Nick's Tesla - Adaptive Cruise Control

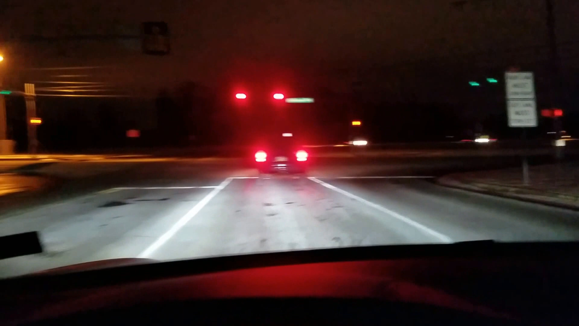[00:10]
Come to a stop behind the car in front of me.
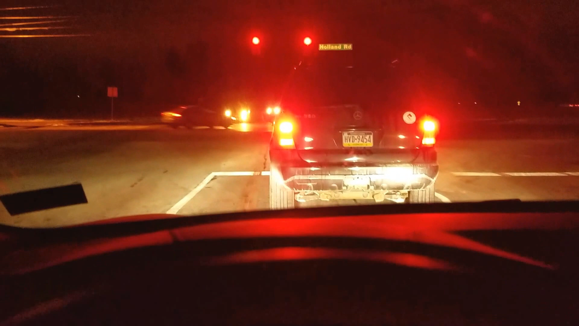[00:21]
Seize the car and we'll wait for the light to turn green. And when the car, again my foot is not on the gas pedal or brake, when the light turns green the car will move and we will move forward. Of course starting up by itself
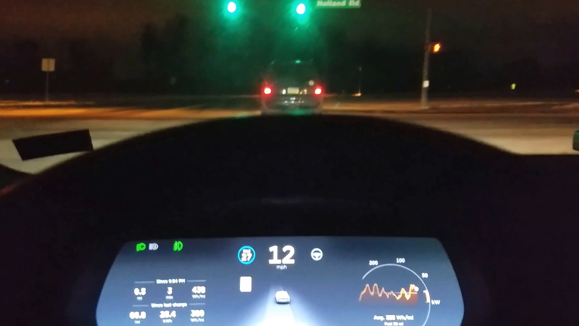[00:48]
and following the car in front of me. I can program the distance I would like to stay from the car. I've increased it a little.
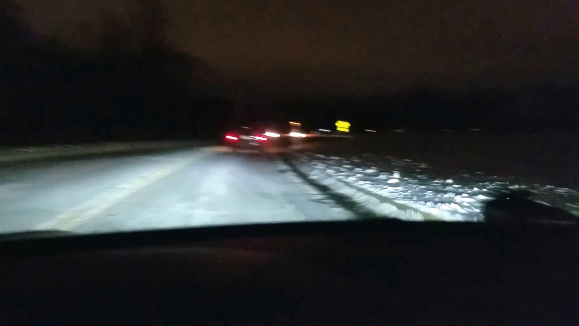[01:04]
I have to do all the steering because I just have the cruise control on. I'm going to increase the speed here.
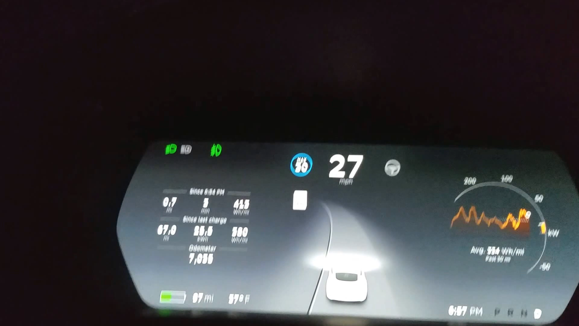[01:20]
The light is green. Increase the speed again.
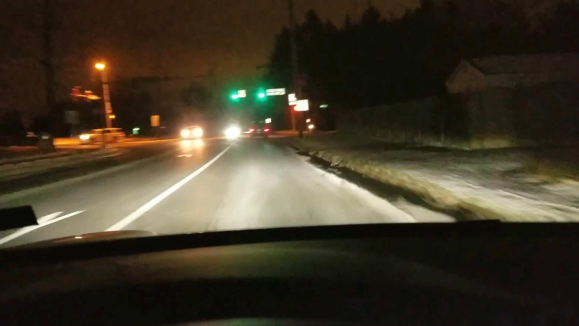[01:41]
Now if that would have turned red, I would have had to hit the brake but we're still good. The car is deselling now because
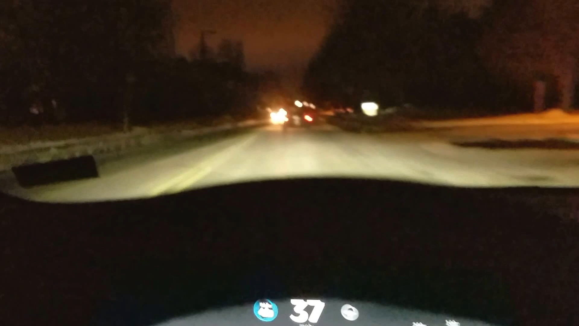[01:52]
it's coming within the four car lengths of the car in front of me. Here the car is going to slow down in front of me. It's going to slow down. We will slow down with it and then once it's out of its way, again I haven't touched the gas pedal or power pedal or brake. Now that the car has left, there's a little hesitation there but then it starts up by itself going up to the speed limit that I've set which is 45 or 40.